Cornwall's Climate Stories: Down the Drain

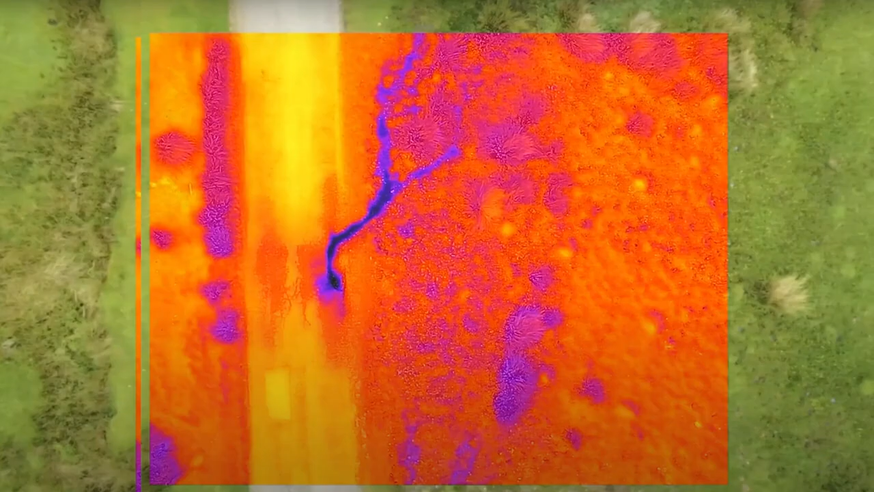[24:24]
They look across the landscape, and they use fantastic infrared technology that helps us identify where leaks are.